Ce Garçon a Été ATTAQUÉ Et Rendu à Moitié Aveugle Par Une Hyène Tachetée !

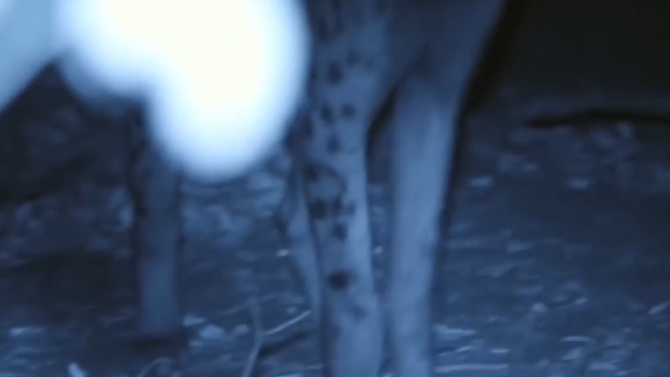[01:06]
Une Yenne tachetée adulte sort des bois
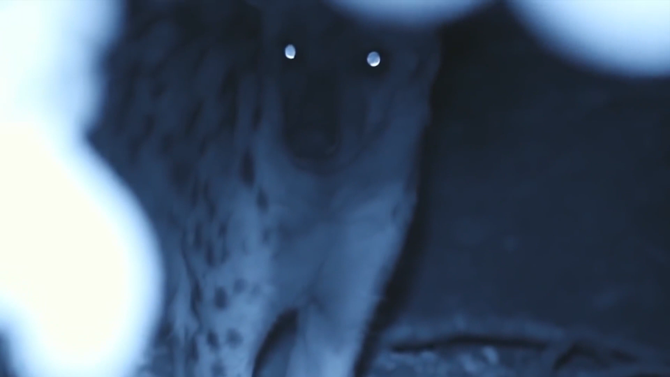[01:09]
et
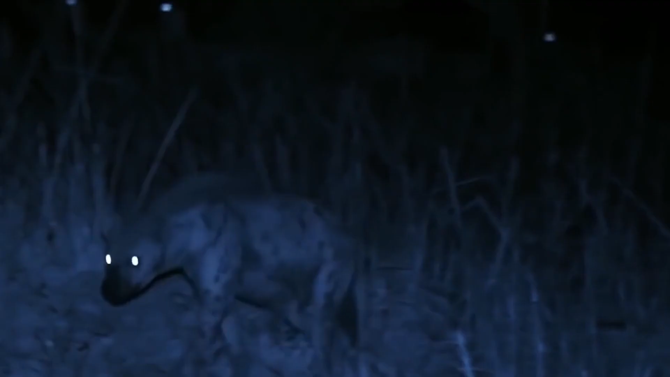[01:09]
se déplace prudemment en direction du camp de la famille.
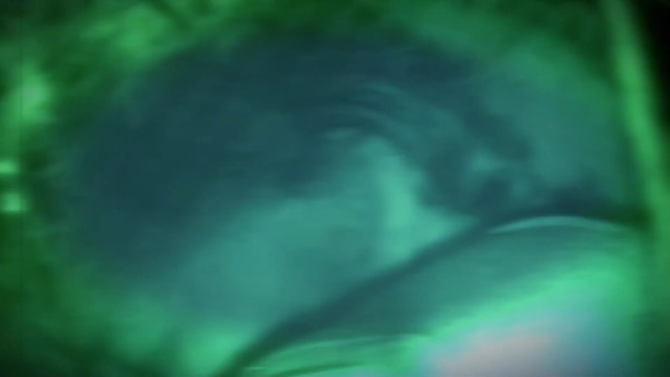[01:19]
regarde par l'ouverture sous la toile et fixe son attention sur la famille endormie.